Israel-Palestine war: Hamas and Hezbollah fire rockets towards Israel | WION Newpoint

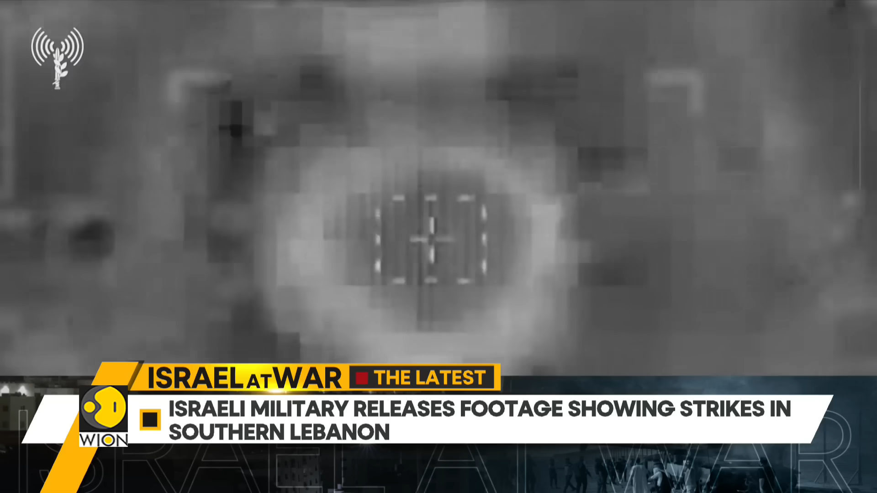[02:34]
from Hamas, from the north, from Hezbollah and Yemen, which is and the Houthi rebels from Yemen, which are also attacking from the city. Now, IDF has also released a footage that shows it striking targets in southern Lebanon from its side in retaliation to the militant fire.